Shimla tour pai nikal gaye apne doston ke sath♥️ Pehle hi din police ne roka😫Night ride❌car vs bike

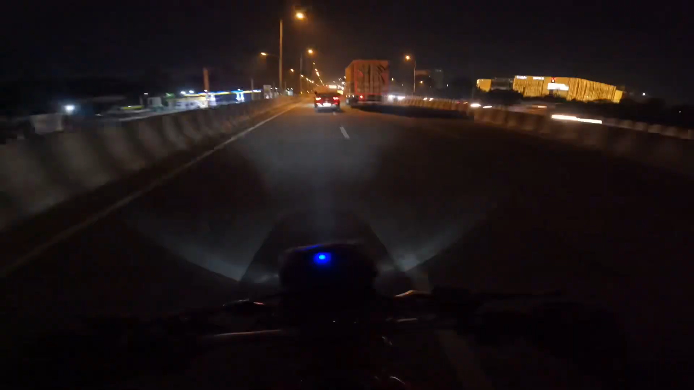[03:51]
तो भाई जो देख लो सामने अपने
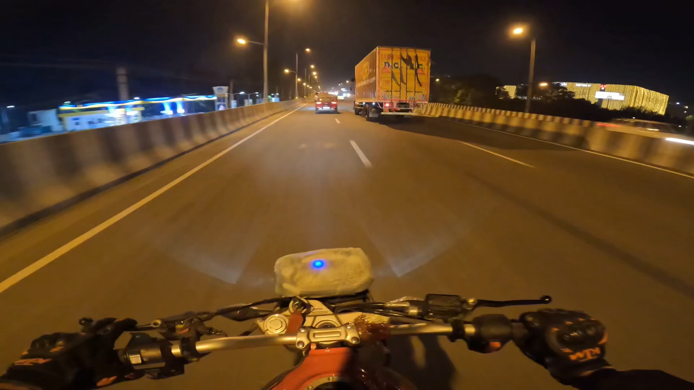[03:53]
लौंडे कर रहे हैं भाई फुल मस्ती वो देखो गाड़ी से बाहर निकल गए खतरनाक सीन से यहाँ पे ये बावे गलत भी ले रहे हैं लौंडे तो
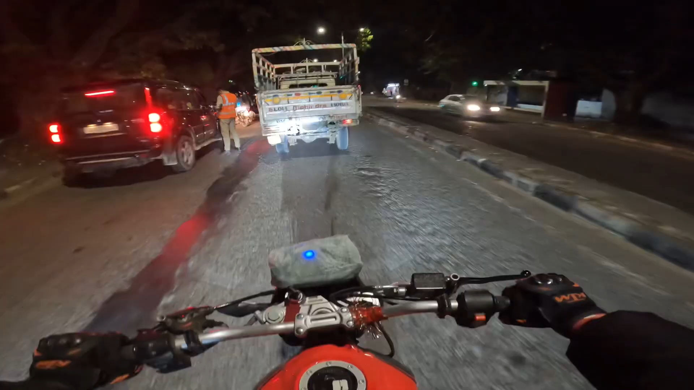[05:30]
तो गाइस फाइनली यहाँ पे लगी है चेकिंग।
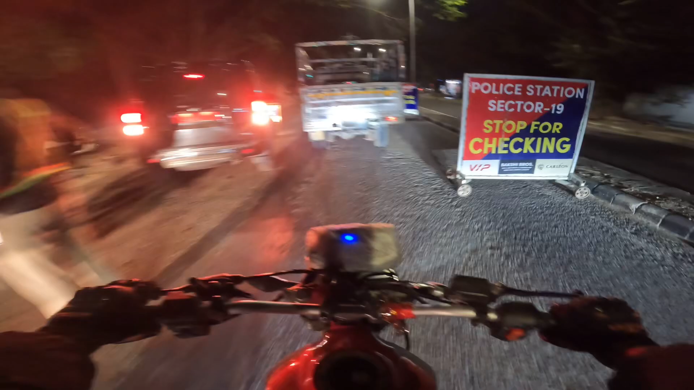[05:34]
तो चलो, हमें तो किसी ने रोका नहीं, तो हम तो चल पड़े भाई यहाँ से।
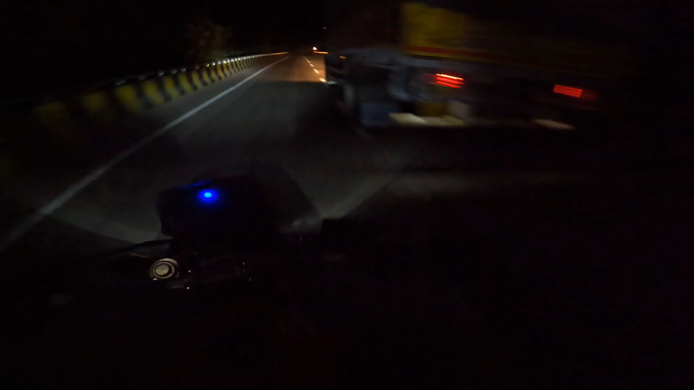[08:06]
भाई नहीं लिया अभी गाड़ी और सारा ऐसे चल रहा है पागलों की तरह ब्रेजा वाला, अभी ठोक दिया था इसने। सिंगल लाइन है यहाँ पे, तो ये बंदा रॉन्ग में ही चला है तब से, पता नहीं क्या ही जल्दी है इसको। नई गाड़ी का ले लिए तो भाई पागल ही हो गया मुझे लगता है।
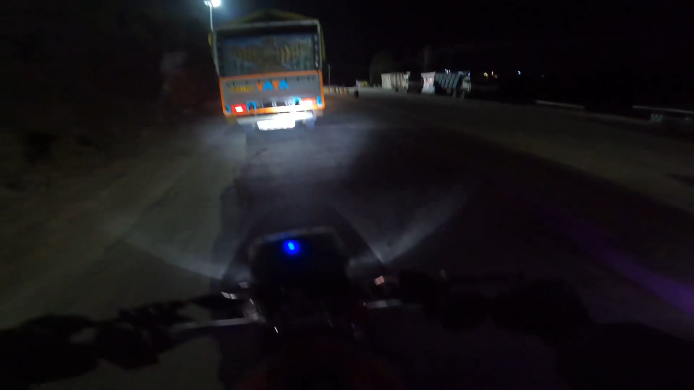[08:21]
तो ये एक और टोल आ चुका है यहाँ पे। तो हमारा तो बढ़िया है कि बाइक वालों के कोई टोल नहीं लगते हैं, तो हम तो निकल जाएंगे फिर से साइड साइड से, उनको फिर से पड़ेगा यहाँ पे टोल देने।
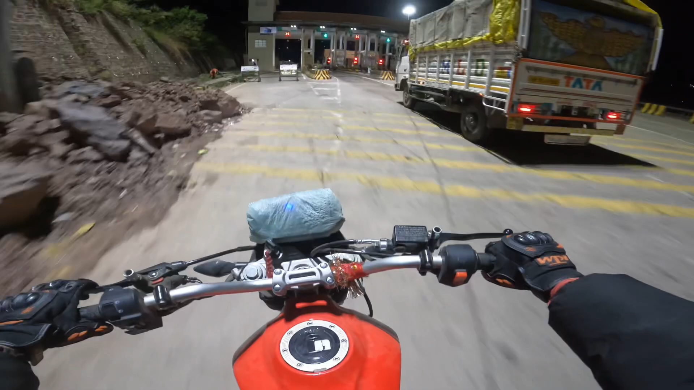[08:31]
बाकी कब से हमें दिखे ही नहीं, यहाँ पे देखना पड़ेगा कि है कहाँ पे लौंडे हमारे हैं।
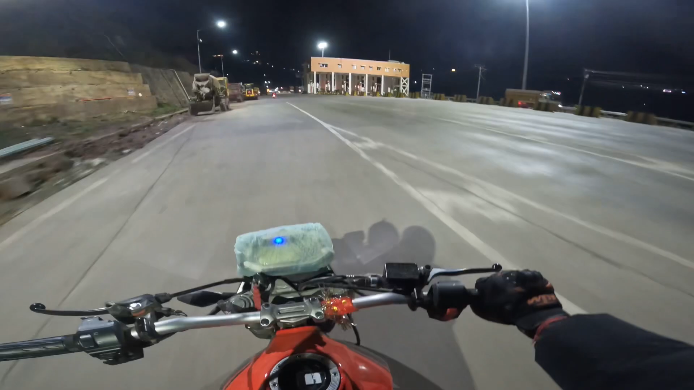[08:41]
खड़ा है आगे जे, बस इतने ऊपर कसोली वाला रोड।